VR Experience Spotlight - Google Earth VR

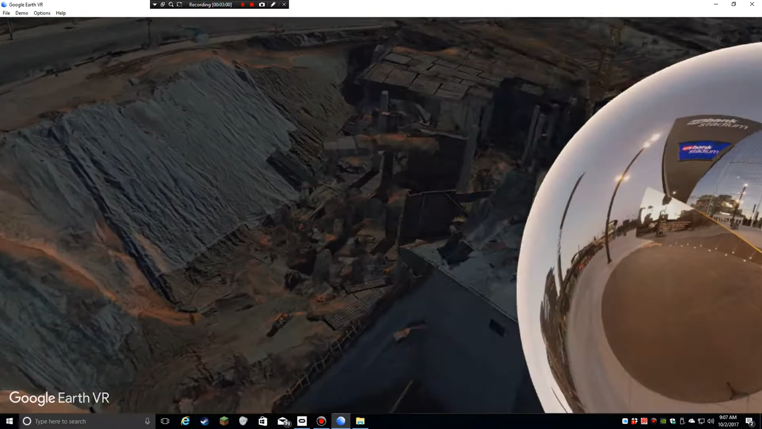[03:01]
So I can basically look around and see kind of a preview of what I'm going to be going into, but then zoom,
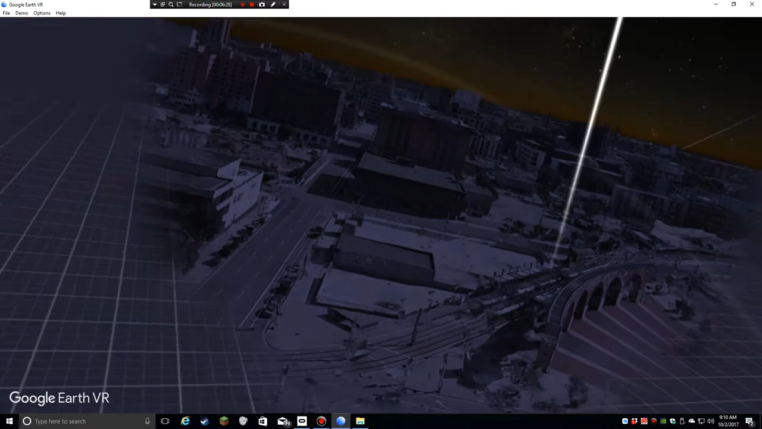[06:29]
Welcome to Minneapolis at night. I can control the sun.
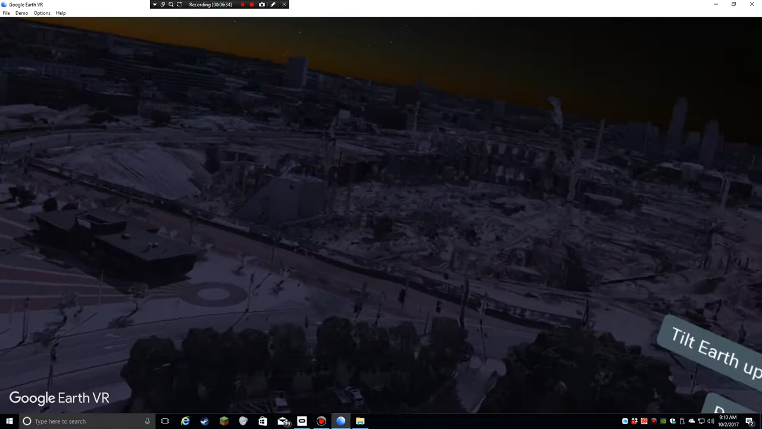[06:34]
I can make it whatever time of day I want. Maybe I want sunrise or sunset.